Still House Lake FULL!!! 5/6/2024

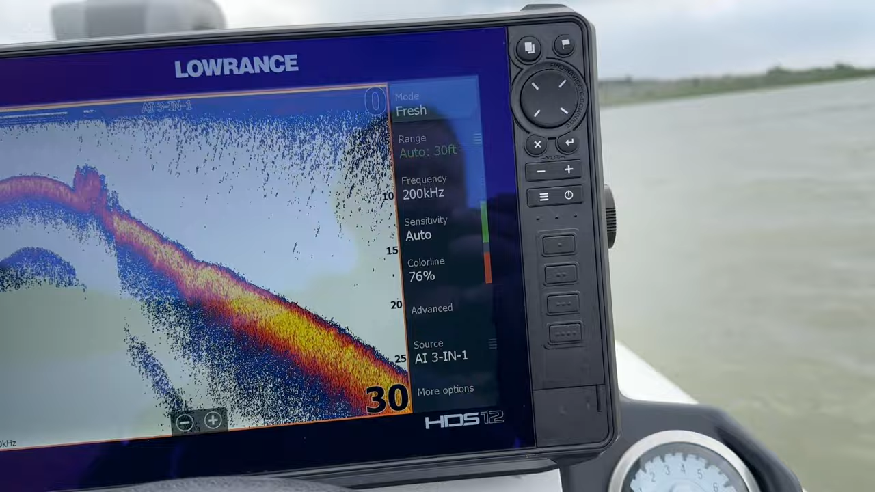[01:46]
all right guys as you can see i'm out here and i'm already in about 30 foot of water but i ain't too far from the ramp but if you look and we got stuff floating everywhere
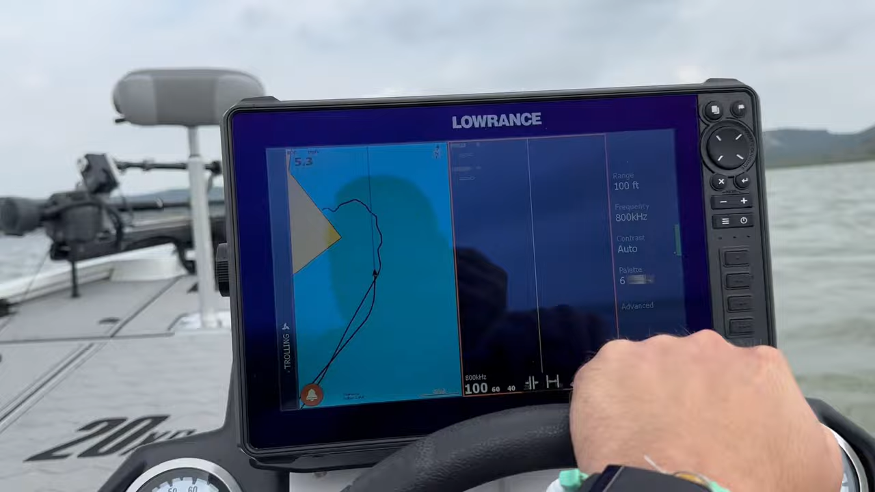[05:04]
don't make any assumptions but look at that guy right there boy